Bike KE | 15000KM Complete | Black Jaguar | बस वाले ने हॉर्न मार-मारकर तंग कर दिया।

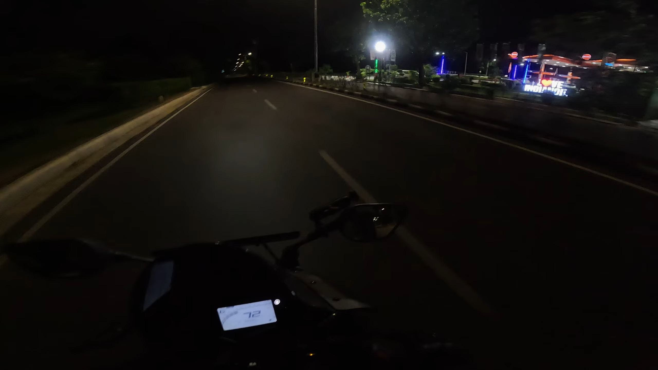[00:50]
नाइट ब्लॉग के मजे लेने वाले हैं आज। आई लव इंडियन ऑयल, ओ माय गॉड गाइस। वैसे मौसम में चेंजेस हो गए हैं पर भाई आज ठंड क्यों लग रही है?
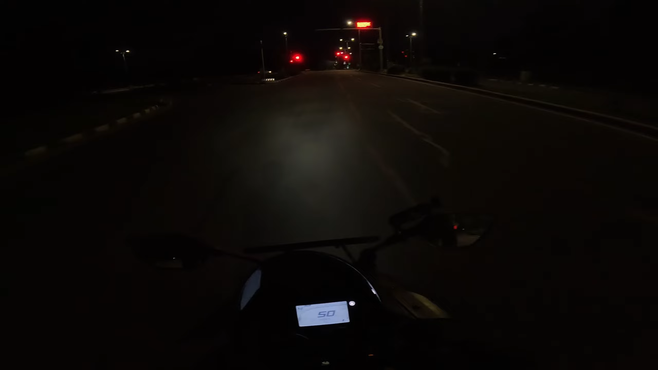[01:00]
मौसम में तो बदलाव हो गया था, गर्मी हो गई थी स्टार्ट पर, आज ठंडी ठंडी लग रही है, बहुत कूल कूल, ठंडा ठंडा कूल कूल। भाई वो धुआं दिख रहा है आपको? पता नहीं किस चीज का है, दूर से दिख रहा है वो, देखो बिल्कुल
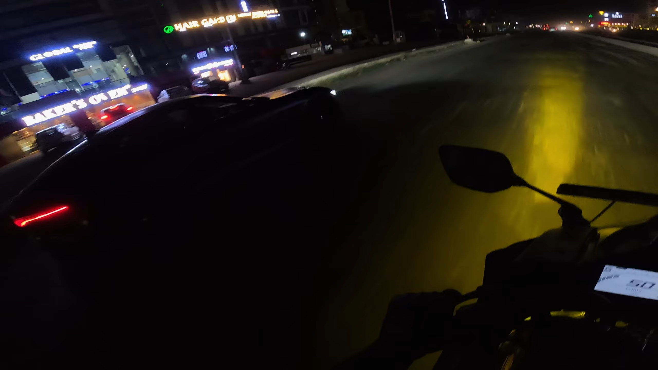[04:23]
नाइस यार, मस्त मस्त मस्त मस्त गाइस, अभी देखना यार ट्रक सारे चुमियाँ करते हुए चल रहे हैं, अब मैं कहाँ से देख लूँ यार।
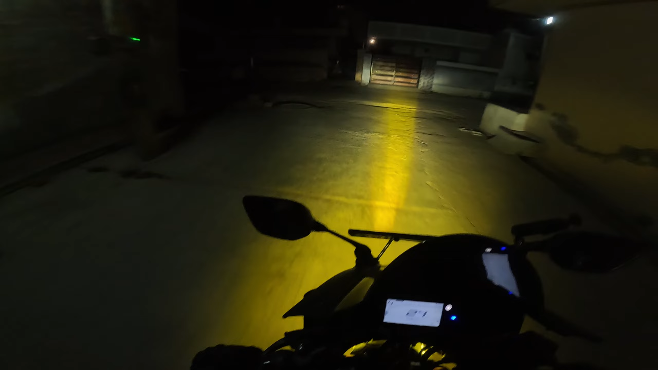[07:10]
तो मिलते हैं एक अच्छे से नए व्लॉग में, टिल देन बाय बाय टाटा, सी यू सून इन नेक्स्ट व्लॉग। ये देखो गाड़ी खड़ी है अपनी,